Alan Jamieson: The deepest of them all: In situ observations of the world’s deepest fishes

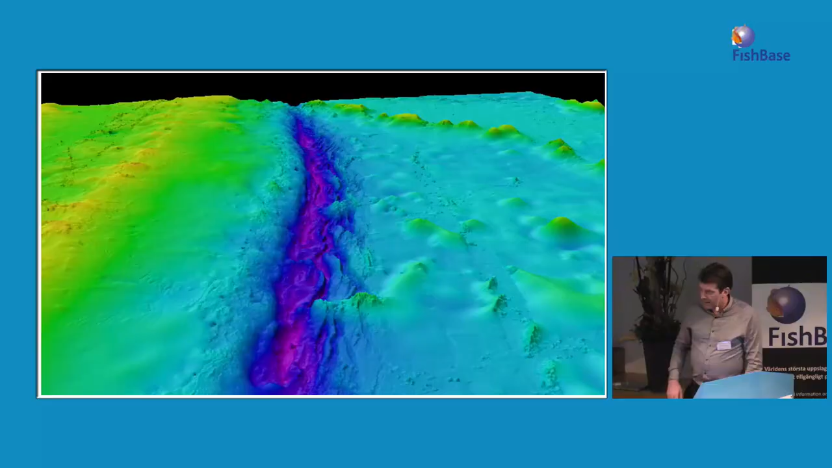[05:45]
That's kind of what this trench looks like.
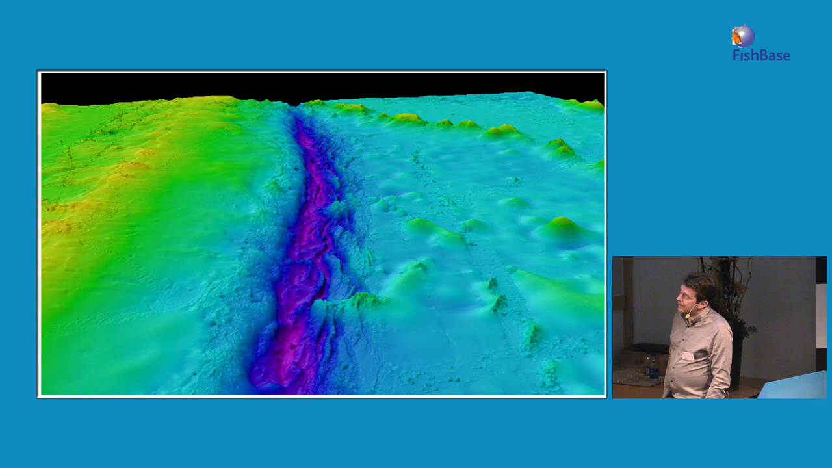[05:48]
It's a nice sort of digital bathymetry. There's a vertical exaggeration on that. But the purple bits are the deepest points, and the yellow bits are the shallowest point. This is just to give an idea of what the trenches look like. This is the Kermadek Trench off New Zealand.
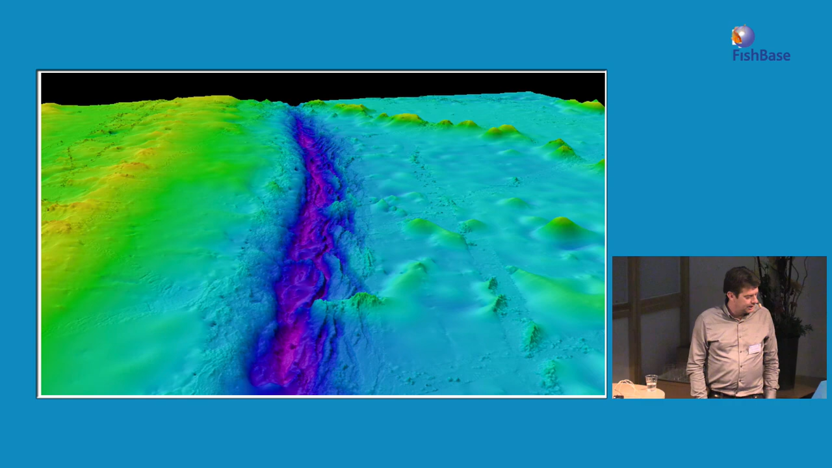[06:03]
So if you imagine you're flying north across the North Island looking down, that's kind of what you'd see.
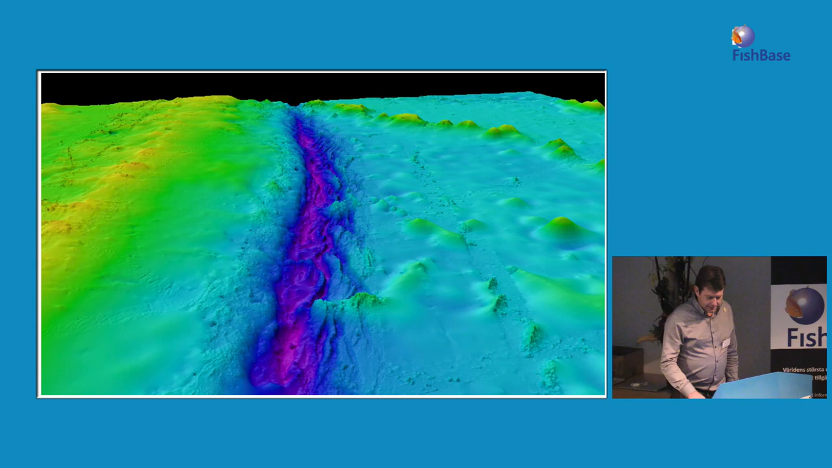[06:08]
And the deepest point being this little bit here. That's about 10,000 meters.